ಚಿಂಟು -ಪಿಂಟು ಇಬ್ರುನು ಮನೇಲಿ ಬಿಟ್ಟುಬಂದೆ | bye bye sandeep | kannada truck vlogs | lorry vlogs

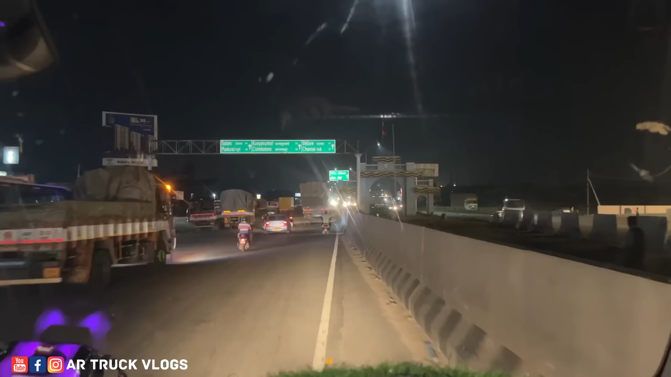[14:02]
ಇಲ್ಲಿ ನೋಡಿ ಇಲ್ಲಿ ಹಾರ್ತಾ ಇದೆ ಲಾಸ್ಟ್ ಚೆನ್ನೈ, ಇನ್ನು 313 ಕಿಲೋಮೀಟ್ರ್ ಇದೆ. ಇಲ್ಲಿ ನೋಡಿ ಕರ್ನಾಟಕ ಬಾವುಟ, ಇಲ್ಲಿಗೆ ಕರ್ನಾಟಕ ಕ್ಲೋಸ್ ಗುರು.
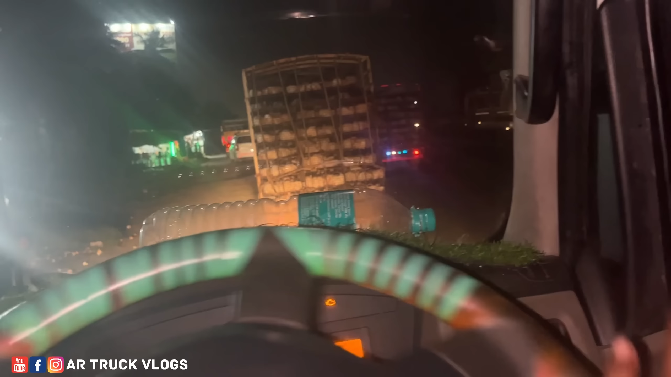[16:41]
ಹೋಗೋಣ ಬನ್ನಿ ಫಸ್ಟ್ ಗುರು ರಾಣಿಪೇಟೆ ಬಿಟ್ಟು ಮುಂದೆ ಬಂದ್ವಿ ನೋಡಿ ಗಾಡಿ ಅಂದರೆ ಫುಲ್ಲು ರೋಡ್ ಕನ್ಸ್ಟ್ರಕ್ಷನ್ ನಡೀತಾ ಇದ್ದೀರ ಬ್ರಿಡ್ಜ್ಗಳೆಲ್ಲ ಕರ್ತಾಯಿದ್ದೀವಿ
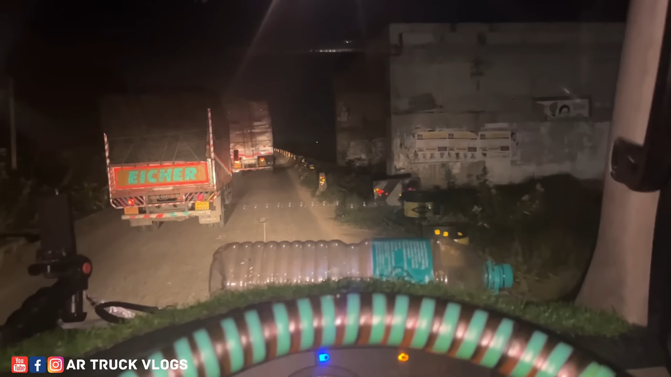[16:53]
ಹಂಗಾಗಿ ಹೆವಿ ಟ್ರಾಫಿಕ್ ಇದೆ ಟ್ರಾಫಿಕ್ ಸ್ವಲ್ಪ ಜಾಸ್ತಿ ಇದೆ ಜೊತೆಗೆ ಇನ್ನೊಂದೇನಪ್ಪ ಅಂದರೆ ಹಗಲೆಲ್ಲ ಸರ್ವಿಸ್ ರೋಡಿಗೆ ತೊಗೊಬೇಕು ಹೈವೇಗೆ ತೊಗೊಬೇಕು ಅದೊಂದು ಹಿಂಸೆ ಆಗ್ತೈತೆ
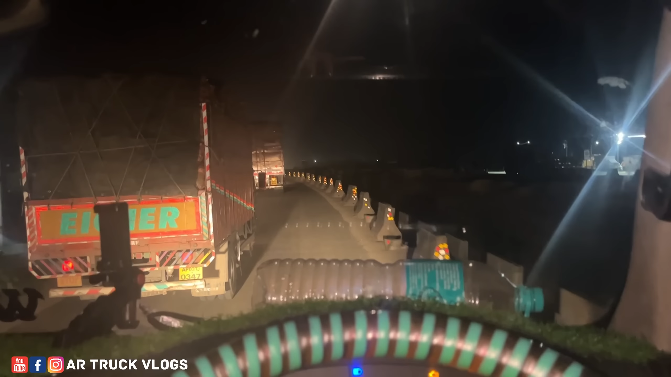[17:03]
ನೋಡೋಣ 1 ಗಂಟೆ ಆಯಿತು ಇವಾಗ ಇಲ್ಲಿಂದ ಇಲ್ಲೇ ಹಿಂದೆ ಒಂದು ಟೀ ಕುಡ್ಕೊಂಬಂದೆ ಇವಾಗ ಇನ್ನು 88 ಕಿಲೋಮೀಟರ್ ಲೊಕೇಶನ್ ತೋರಿಸ್ತಾ ಐತೆ ಇನ್ನು 2 ಅವರ್ ಲೆಕ್ಕ ಈ ರೋಡ್ ಈ ಥರ ಕಿತ್ತೋಗಿರೋ ರೋಡಾಗ ಹೋದ್ರೆ 2 ಅವರ್ನೇ